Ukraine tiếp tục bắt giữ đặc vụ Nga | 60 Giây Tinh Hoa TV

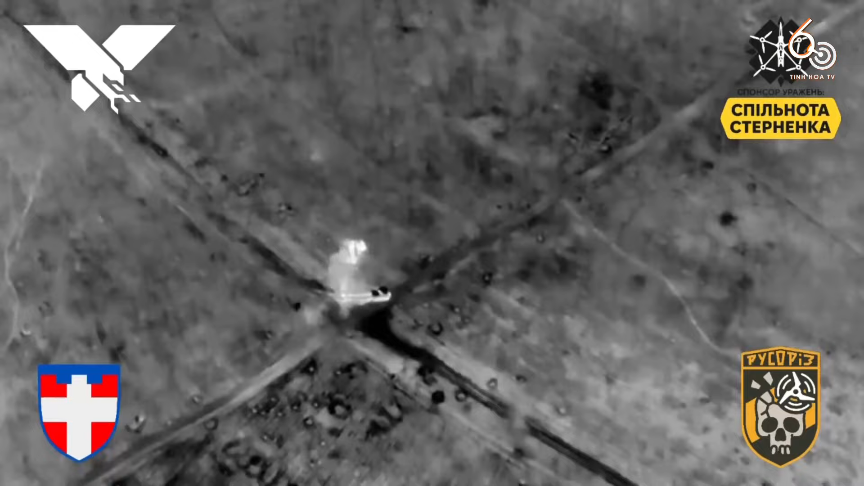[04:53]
Một xe thiết giáp MTLB của Nga bị phá hủy bởi UAV của đơn vị Voron 100 thuộc lực lượng vũ trang Ukraine.
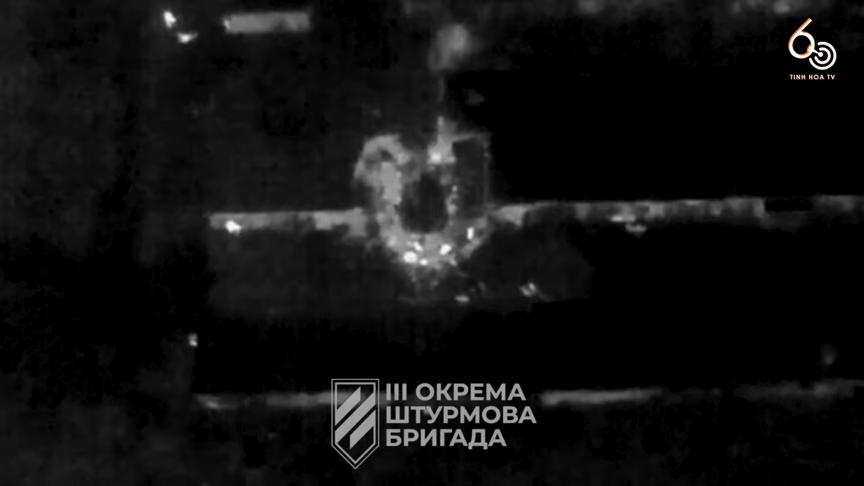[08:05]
Video cho thấy, đây là một robot rải mìn của lực lượng vũ trang Ukraine.